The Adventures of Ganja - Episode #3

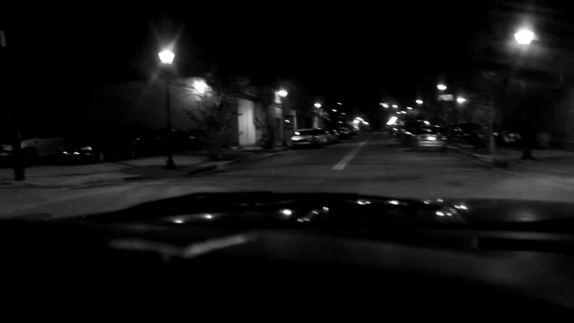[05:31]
Because that guy's carrying out equipment, right? Is there a place to park? Hey, that's Jason. Is that Jason? Yeah, Jason Voorhees. So, is that it right there? So, I should turn in here? Yeah, if there's a parking spot. Is there a place to park? Probably not.